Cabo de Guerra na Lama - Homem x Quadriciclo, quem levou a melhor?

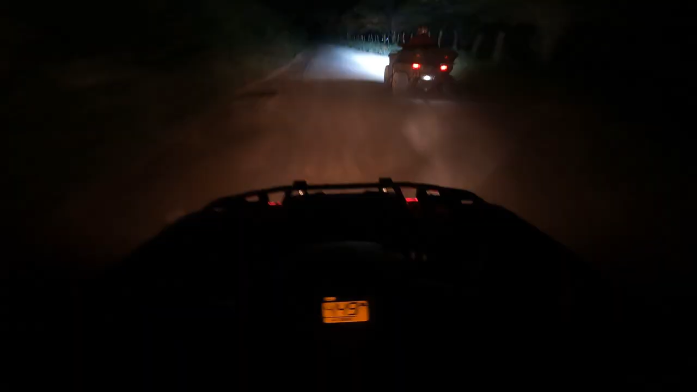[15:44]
Aí, ó, com luz de placa e tudo, top. Vamos juntando.